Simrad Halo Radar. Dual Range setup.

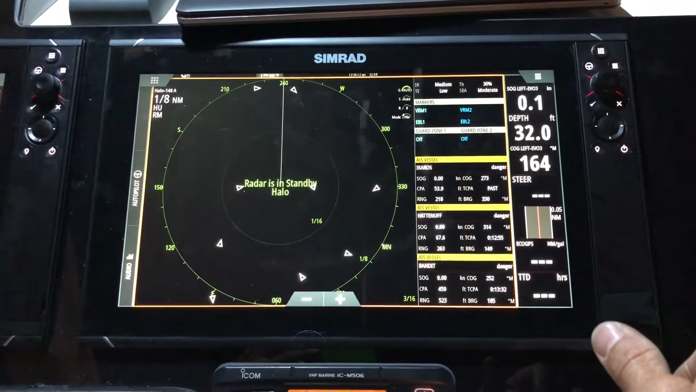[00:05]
In this video I'm gonna show you how to set up dual range radar running a Samrad Halo radar.
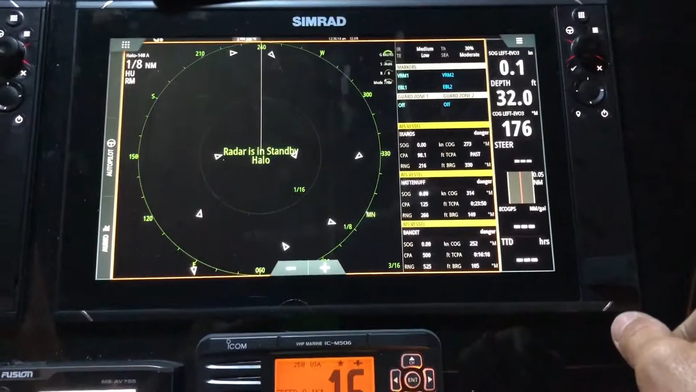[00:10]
On this boat we got dual NSS-16 Evo-3s
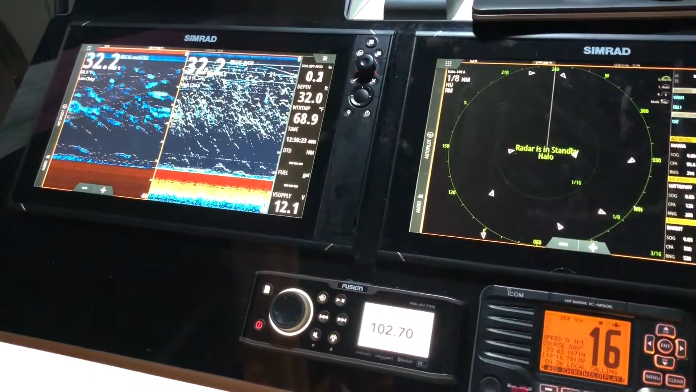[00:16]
on a nice black acrylic dash that I made.
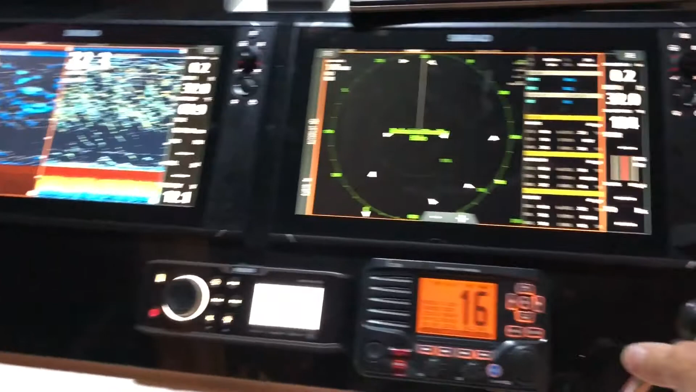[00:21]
So anyhow, here we go.
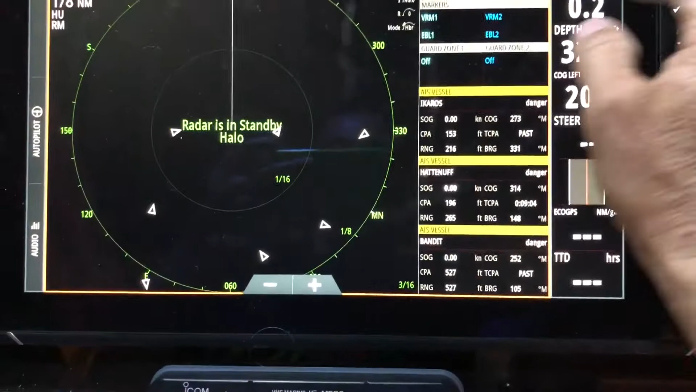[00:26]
If you've ever noticed when you hit the menu button you
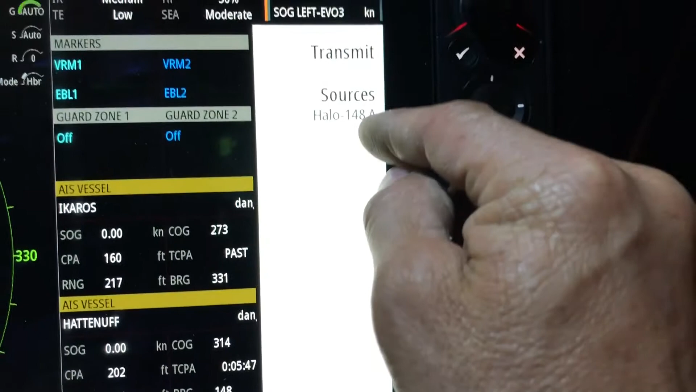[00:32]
have sources A and B.
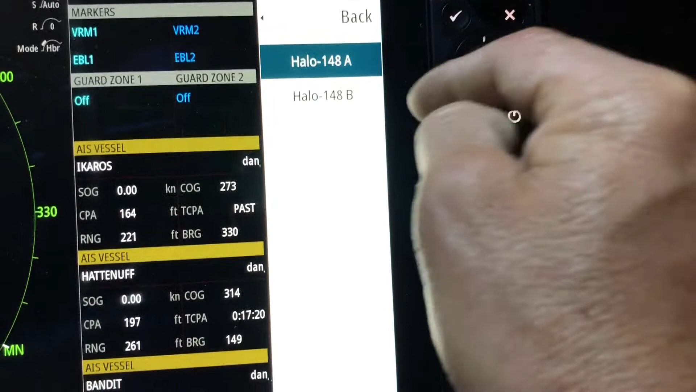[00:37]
Okay so those are two different radar channels.
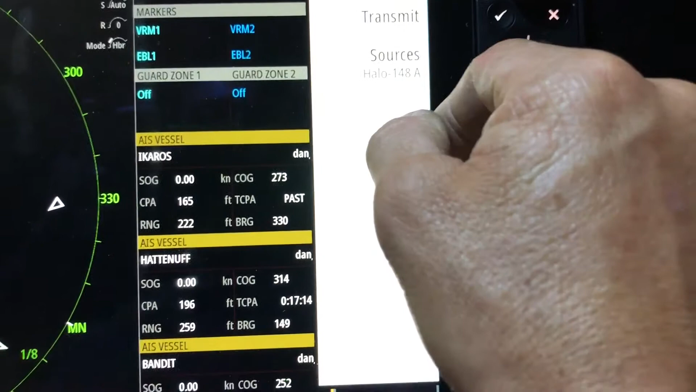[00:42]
So what we're gonna do here instead of looking at one screen
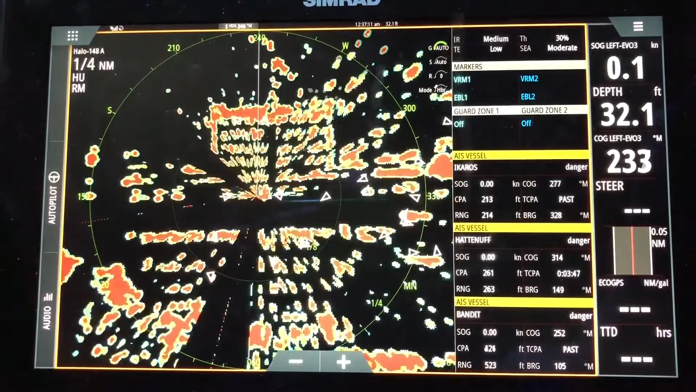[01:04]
periodically while you're navigating, what we're gonna do is create a page.
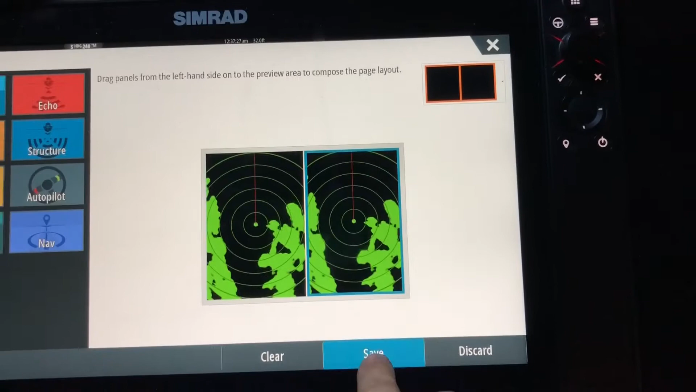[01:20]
Save that. Now if you notice you see A and A.
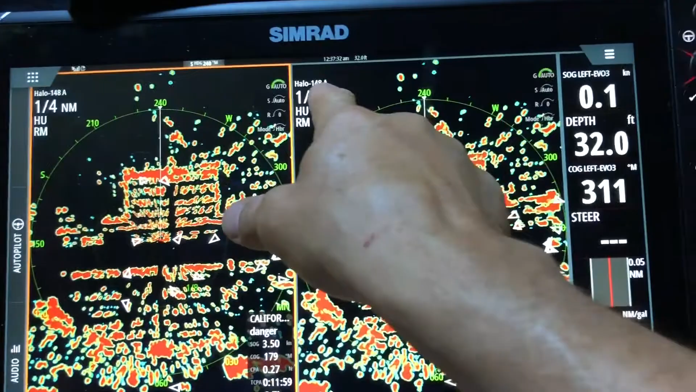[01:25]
So we're gonna make this A.
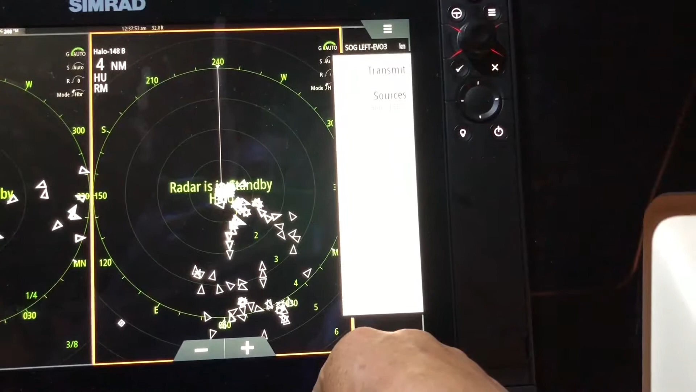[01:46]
And if you notice we got A. We got B here and A there.
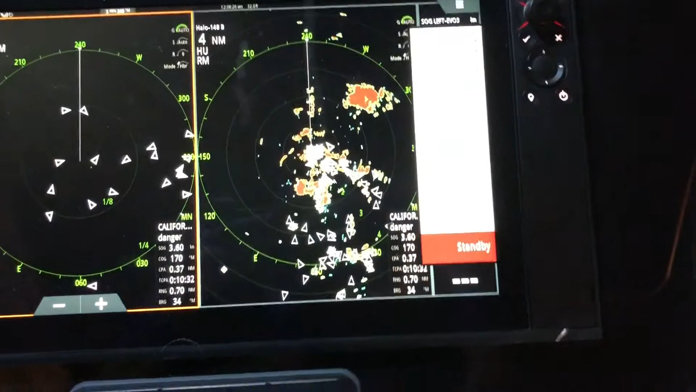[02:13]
And there you have it. You got two different range scales. So on this window we could run it in tight. To see what's close to you. And on the other window we could zoom out. To see what's farther.